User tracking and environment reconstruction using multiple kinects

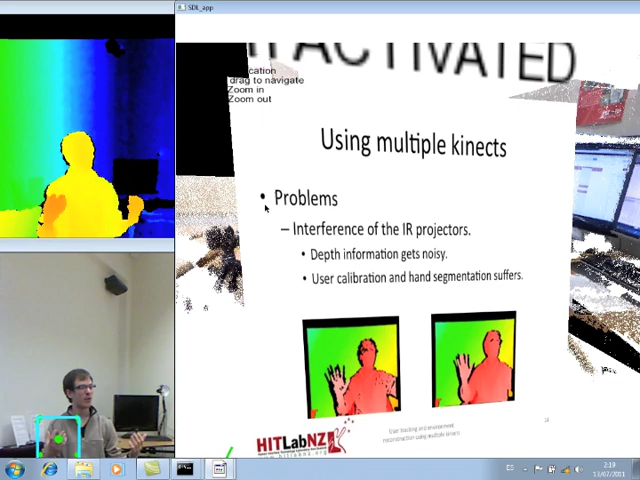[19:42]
But when you want to track and use the information to segment, for example, like the hand, is when the problem arises. And then you cannot do that using more than one kinect. Well, here is like a list of ones about like a conclusions or like personal opinion. First, I will talk about the environment reconstruction modeling. Maybe if you have used like 3D modeling tool, you'll know that to model something is like, it's a task that it requires a lot of time.
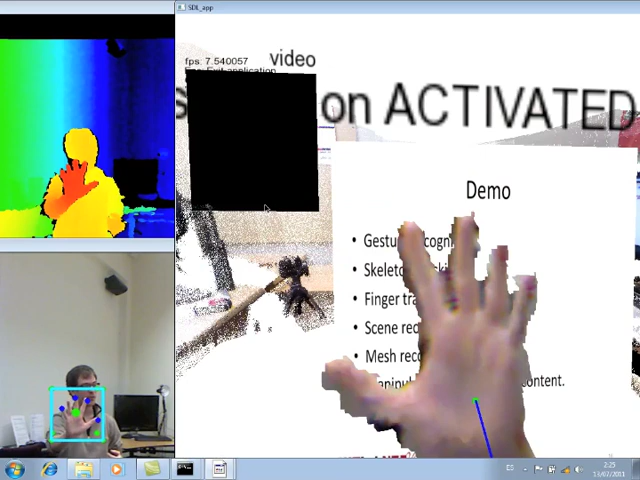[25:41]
See that when I move further, it gets more noisy, and then it's not so reliable, the finger tracking.
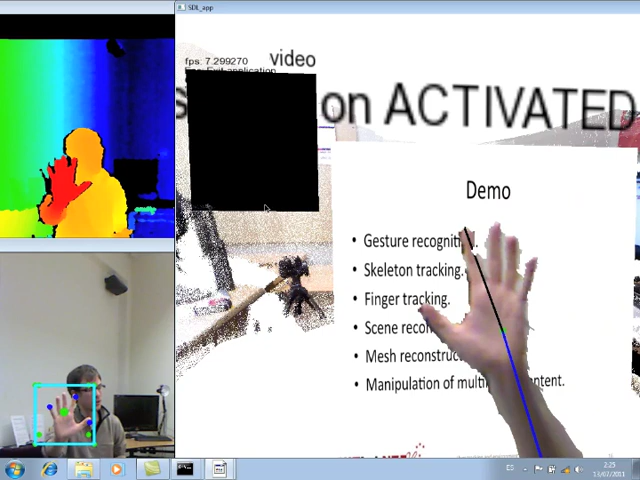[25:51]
But if I'm closer, then it works better. Then send reconstruction, as you will see in the video I will show later.
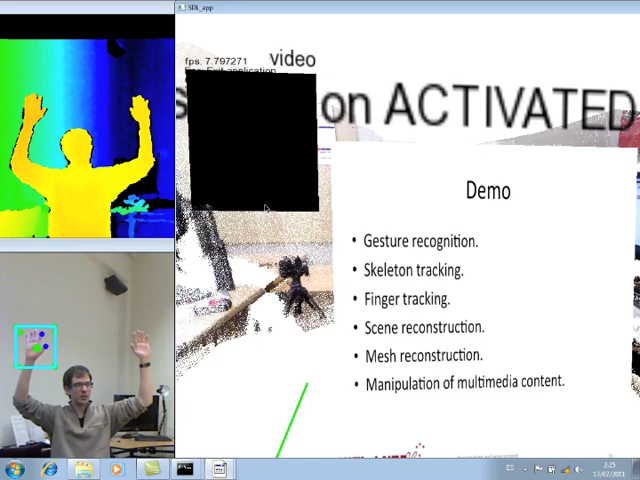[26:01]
I also, what you see in the background is basically the office of Adrian, that I also,
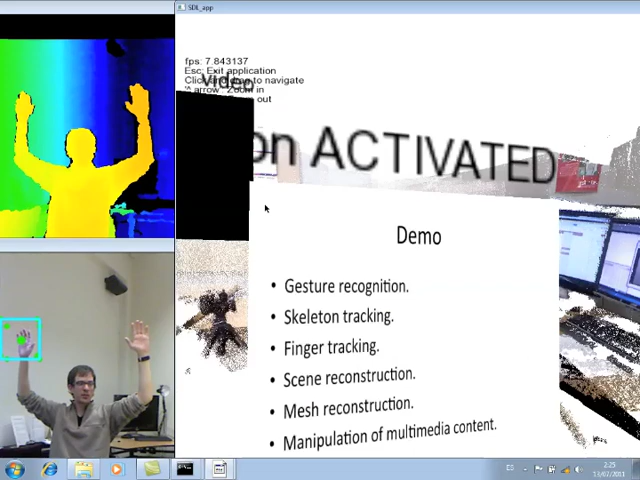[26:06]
using the Kinect, I scan the environment and I save it with the mesh, and then I load it in my application. And for example, this mesh also you can load with, for example, Blender modeling, and you can also do your modification. And for example, if you want to do a game based on the room of Adrian, now I don't have to model all the room, but I can scan it, and maybe in 2 hours I have all the environment model.
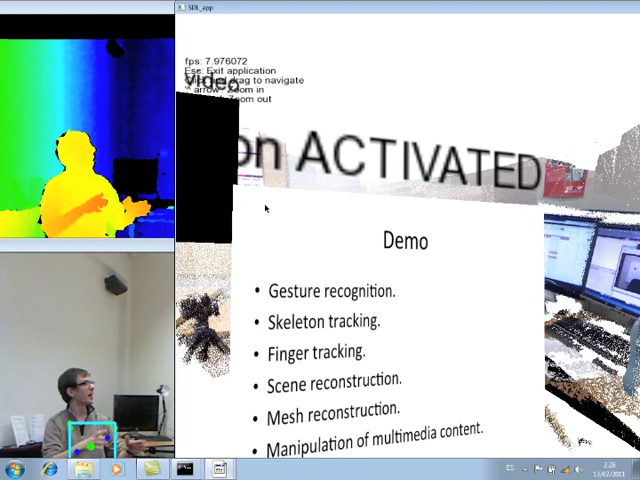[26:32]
And that's why I thought that for modeling it will be a very useful tool.
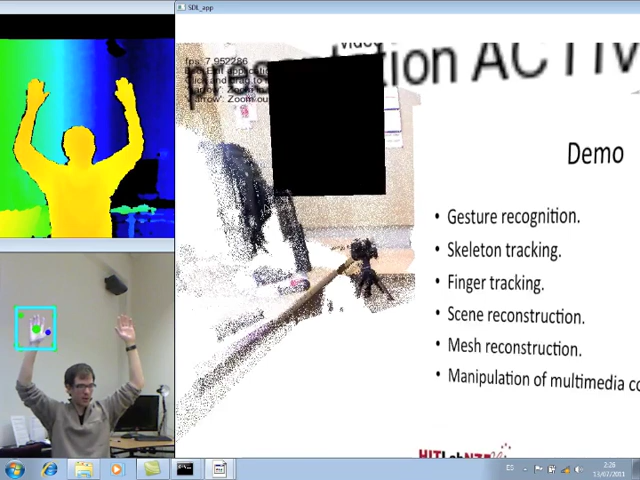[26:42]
And then the last thing is like manipulation video content, an example of demo how we can make sense of everything. Is like in this case I manipulate multimedia content. Now I'm using a presentation to, for example, different slides to move forward and backward.
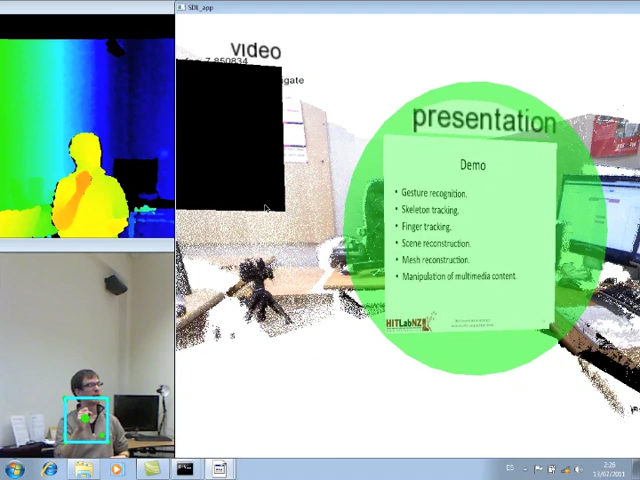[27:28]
sometimes it loses track of the hand that is used for doing the gestures.
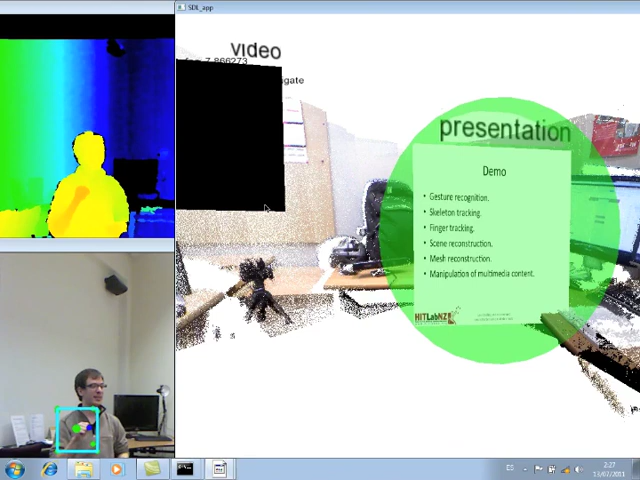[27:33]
And that is a more problematic thing, that since now with the software you have to calibrate it, if you lose the track of the hand that makes the gestures, you have to calibrate it again.
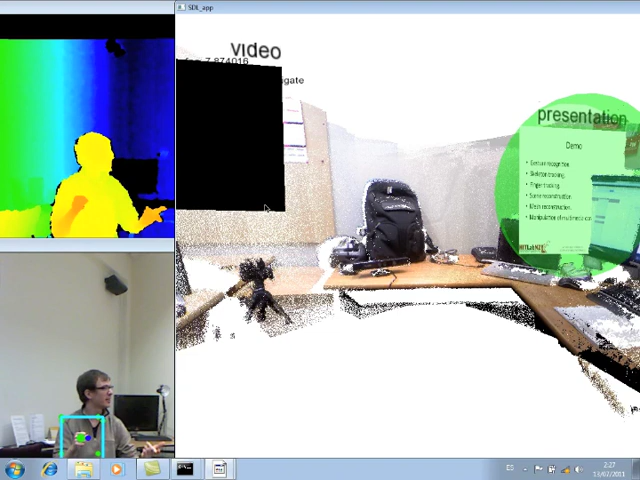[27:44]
And I guess that when the software gets more mature, it will be automatic calibration and will not be this kind of problems. Here, I can select.
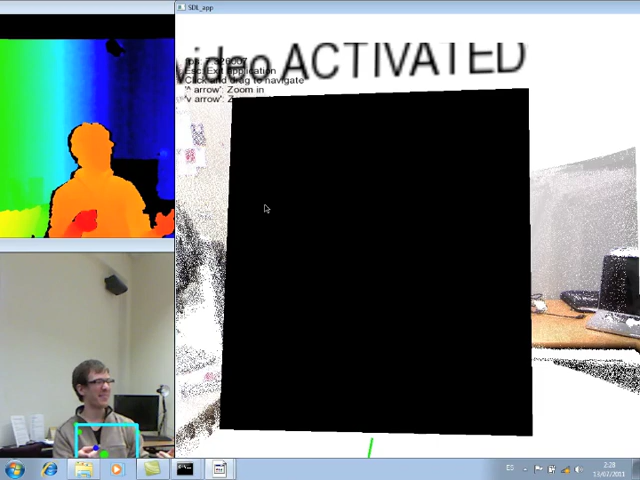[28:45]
And then maybe I will show you the video not in the virtual environment.